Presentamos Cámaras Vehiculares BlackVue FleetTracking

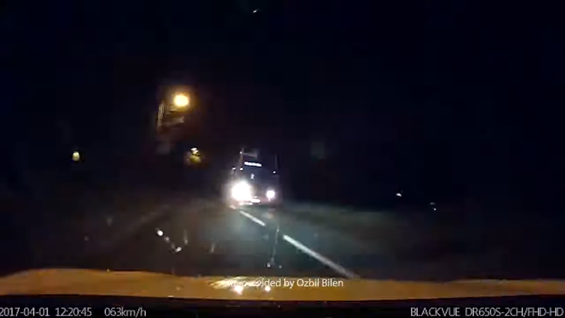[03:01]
The videos are saved on each dashcam's microSD card,
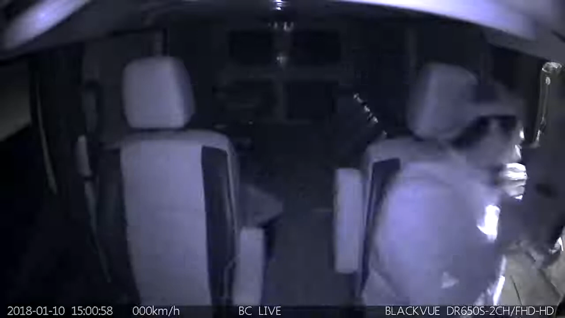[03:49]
BlackVue's exclusive live event auto-upload feature can save in the cloud a live feed from your dashcam in real time,